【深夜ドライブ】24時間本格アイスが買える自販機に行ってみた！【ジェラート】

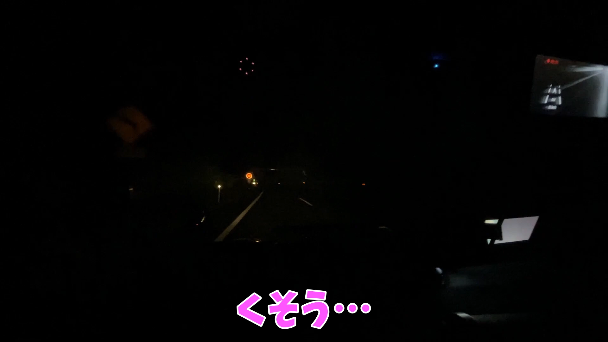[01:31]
真っ暗で何も見えんが。このさ、 はい、 夜のこの自販機企画だとさ、 うん、 行くまでの動画が何も使えないんだよいつも。
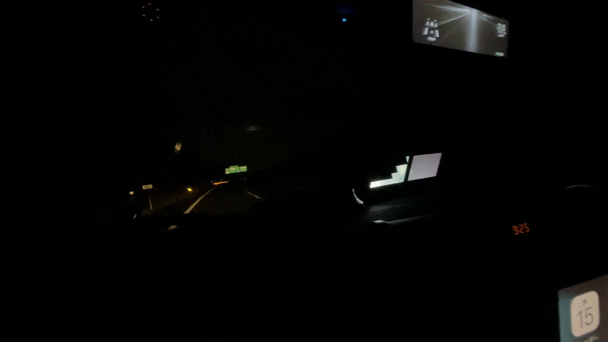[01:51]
も うだって動画これだぜ じゃあ飛びます。はい、 はい、 というわけで着きました。